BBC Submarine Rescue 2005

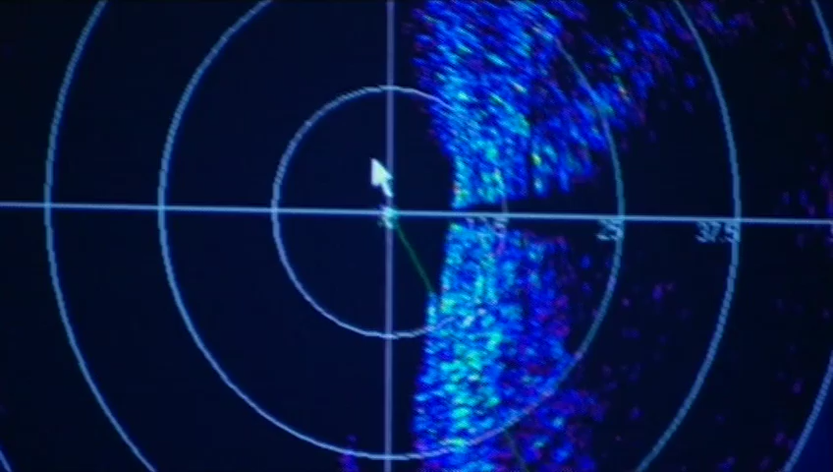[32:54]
nearly 200 meters before we actually came upon this huge display on the sonar system.
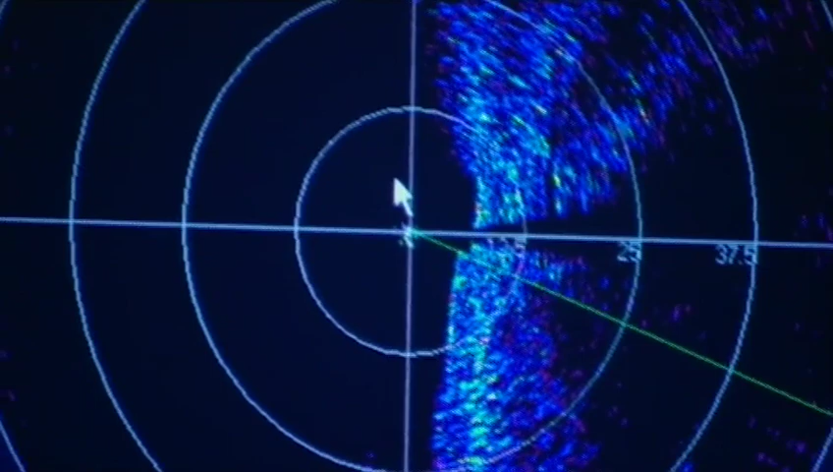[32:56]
And we could see it. It was bigger, far, far bigger than we'd ever seen it before. And had I not had some drawings done for me by Dimitri,